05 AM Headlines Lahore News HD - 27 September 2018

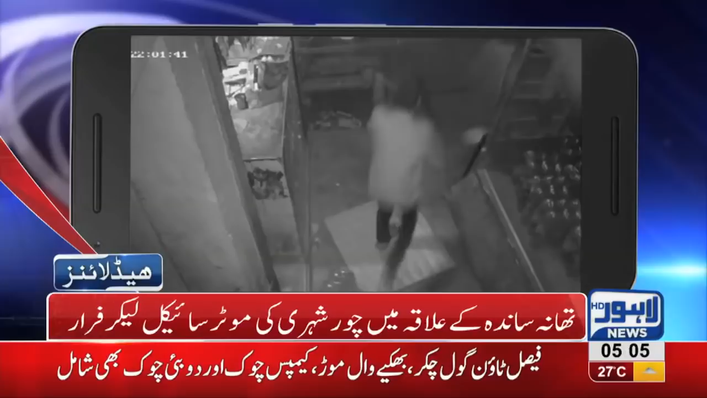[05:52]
شہری کی مرسائیکل لے کر پرا بارداتوں کی سی سی ٹی وی فوٹیج لاہور نیوز کو محصول